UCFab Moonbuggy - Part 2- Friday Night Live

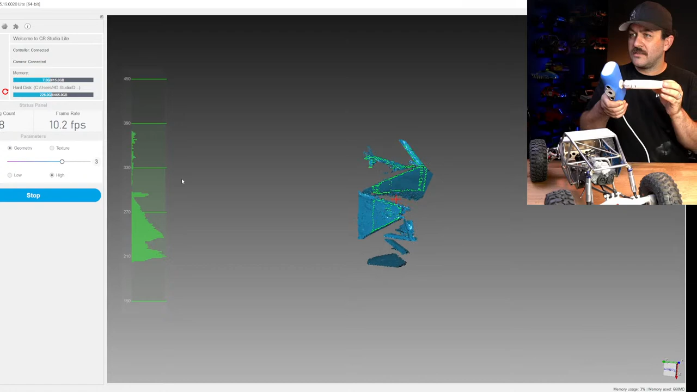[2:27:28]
So it's a slow process trying to get
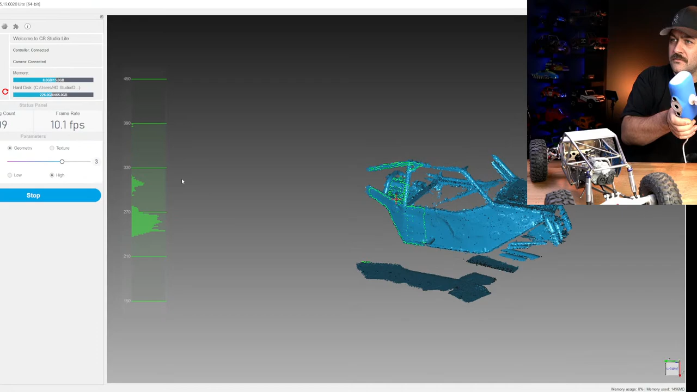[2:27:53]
Then we're going to move to the roof.
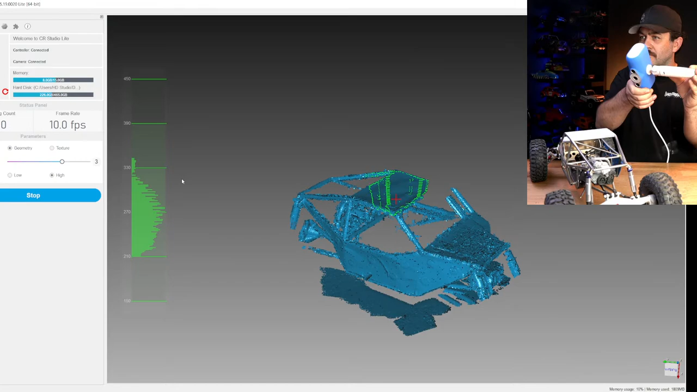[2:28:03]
That's really all I need. So we're going to hit stop. So now it'll do some processing. There we go.
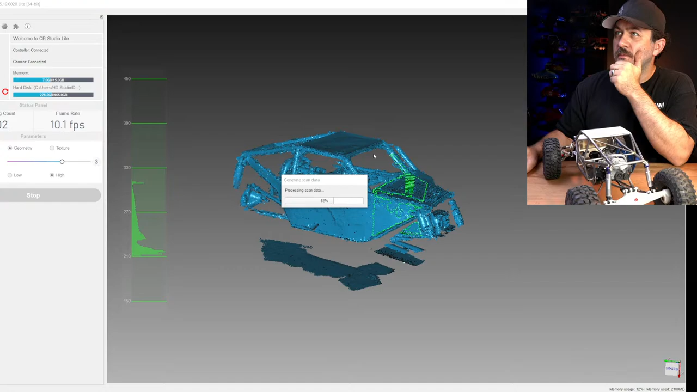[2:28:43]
Thank you, Phoenix, for handling that. Processing takes a little bit. A different price in Lazy Susan can make it easier for you.
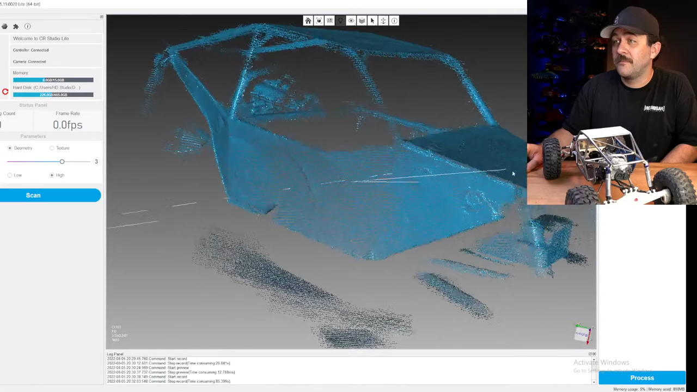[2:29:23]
So that is perfect. So we can do things and go into the editor mode,
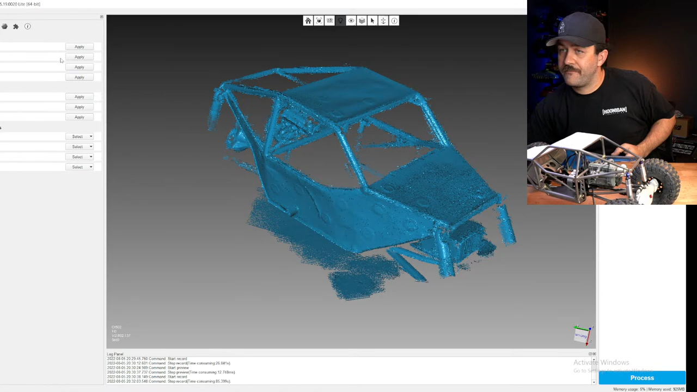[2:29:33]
which allows me to. I'll come in here and there's like extraneous dots. You see all this stuff down here, which I obviously don't need.
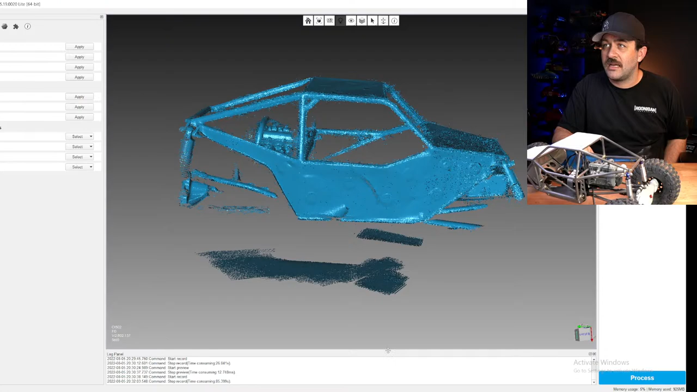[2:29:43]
I'll rotate, I'll change my selection style. Grab all those, which you can see are red now.
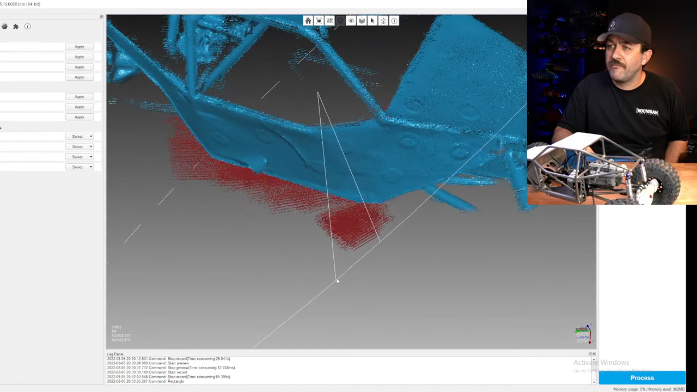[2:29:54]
And then I'll hit delete selection.
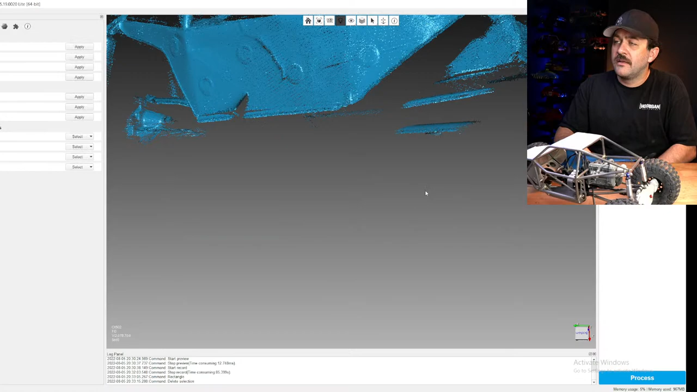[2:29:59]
I'm just trying to pare down the scan data to only what I need. It'll make it easier on everything I'm doing.
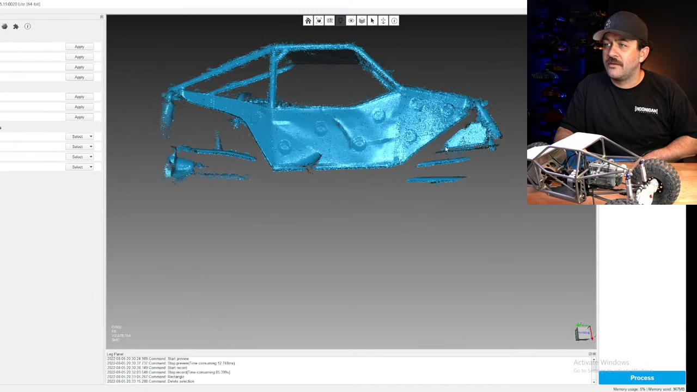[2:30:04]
Same goes for all of this stuff. Why didn't it want to do that? I don't know. Sweet. Okay. Let's go.
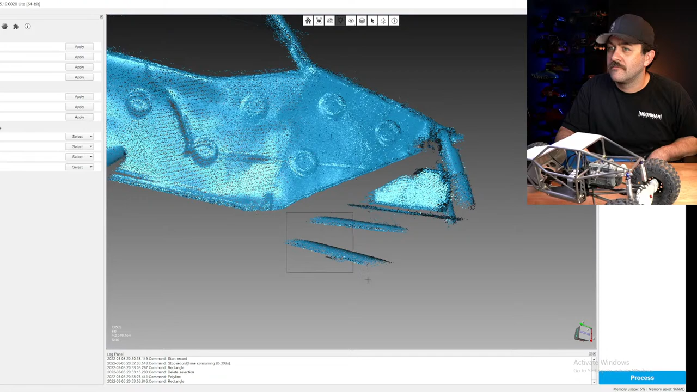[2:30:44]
Delete some of that. Scan the stash. You are crazy. Don't need any of... Delete all this away.
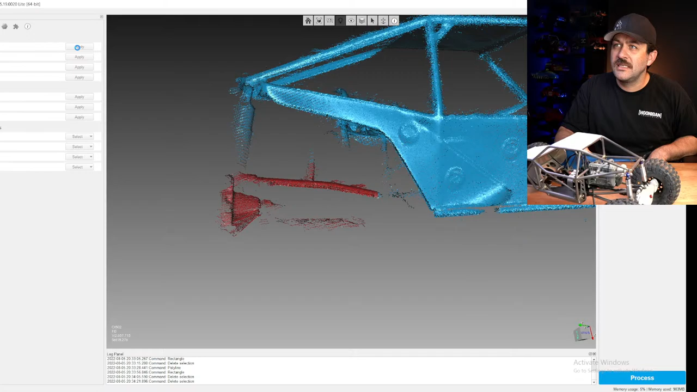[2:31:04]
Just a little bit of cleanup.
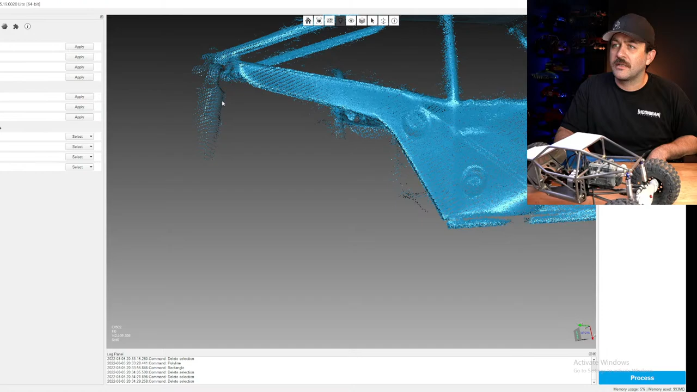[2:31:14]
I'm not going to go too crazy with cleanup because it's not that big of a deal, but
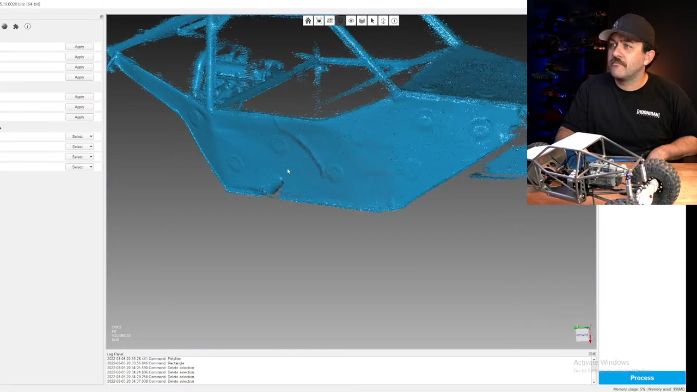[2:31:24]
okay, that'll do. And now I can hit process.
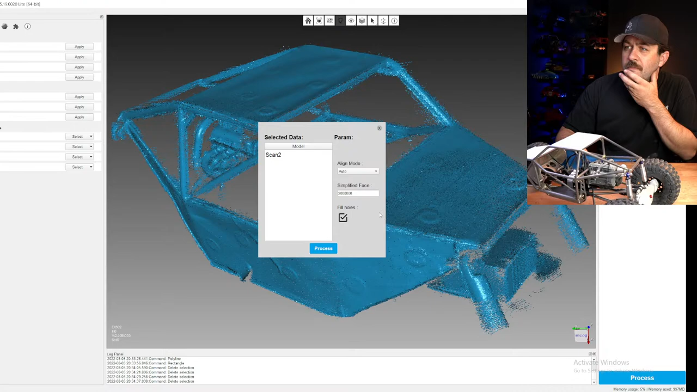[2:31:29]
I do not want it to fill holes. Process.
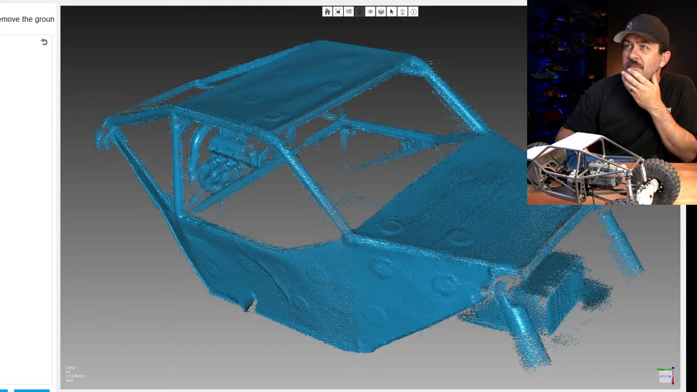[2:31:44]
I know you're trying to manipulate 3D objects on a 2D screen is sometimes difficult. Yeah. This software also not the best. So we're going to go through some of this. Now, if you are really trying to get,
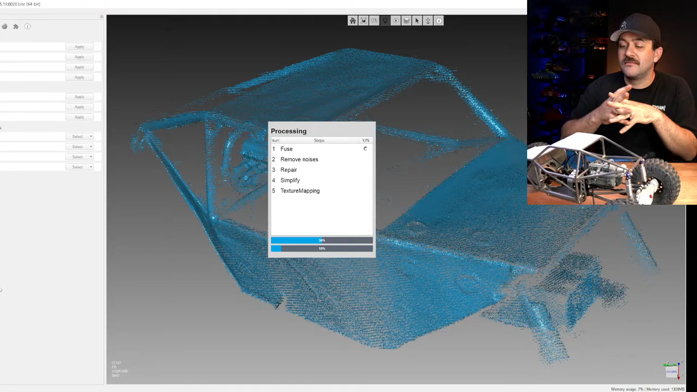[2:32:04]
you could spend time and do multiple scans of this and then stitch them all together if you like, to get like super accurate or more complete models.
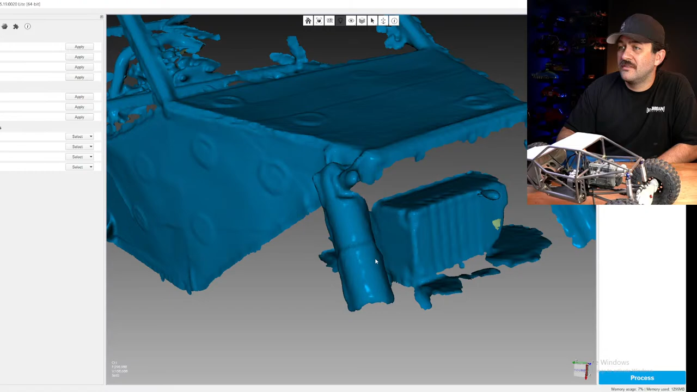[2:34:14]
I've got the resolution. It was not turned up very high, but, and it was a pretty quick scan, but it's either way, it's still to me impressive for what this scanner cost me.